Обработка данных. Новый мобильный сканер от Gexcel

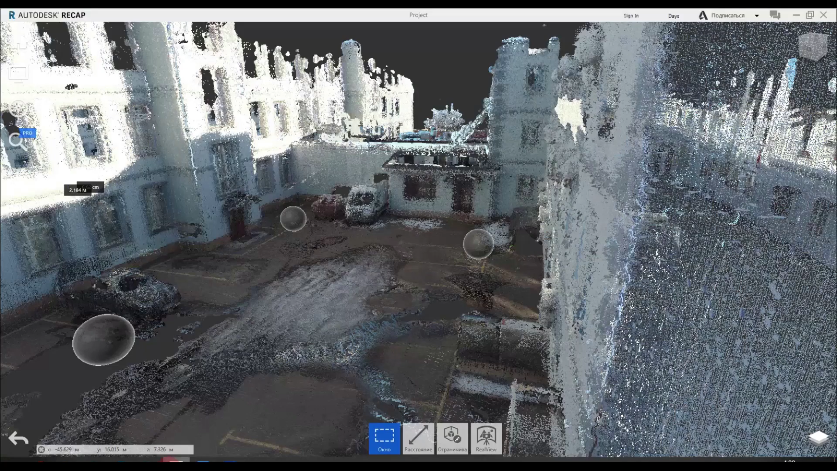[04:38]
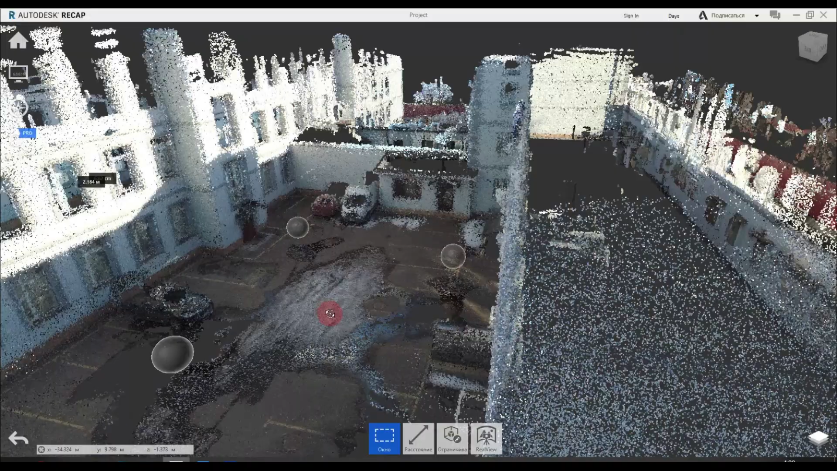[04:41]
В ReCAPI мы получаем полноценный проект,
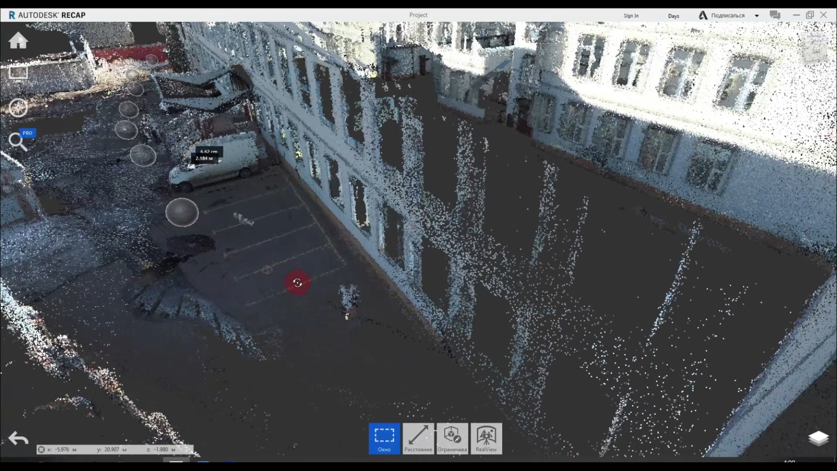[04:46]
с соответствующими панорамами, с видом RealView.